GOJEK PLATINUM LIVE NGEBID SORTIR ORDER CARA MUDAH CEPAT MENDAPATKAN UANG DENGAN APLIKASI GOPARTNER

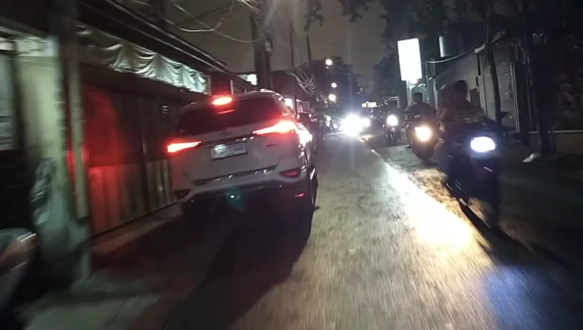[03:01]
ya ini Balimester Jatinegara Timur 4 ini dekat stasiun Jatinegara aduh Bojek kok